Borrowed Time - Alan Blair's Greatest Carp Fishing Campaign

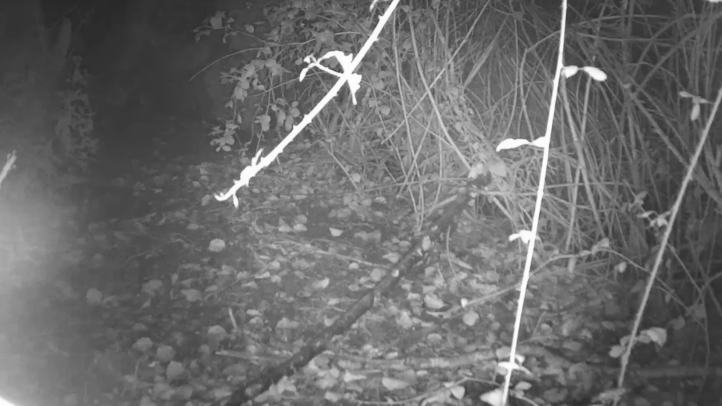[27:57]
It sends a direct feed back to your phone and lets you know what's happening.